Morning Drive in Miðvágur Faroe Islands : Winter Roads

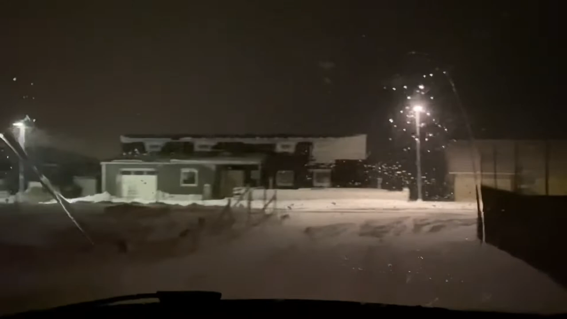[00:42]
And as you can see, it's still dark. And it's always dark during winter in Faroe Islands. And it's slippery. So guys, to those who lives here in Faroe Islands and to those who experiences snowy day in other country, even if there's no snow, drive safely and carefully. Right now, I am going to work and my workplace is not so far from my house.